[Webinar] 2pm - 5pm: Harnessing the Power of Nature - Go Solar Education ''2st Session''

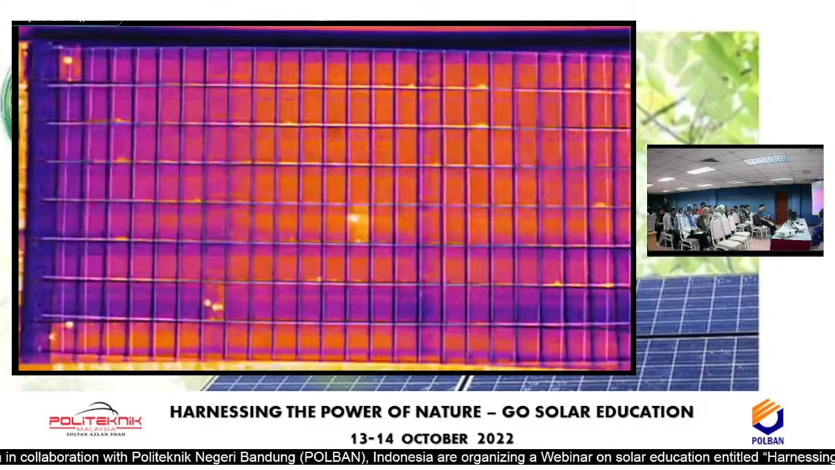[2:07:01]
If the solar panel is overheat, then the panel is broken,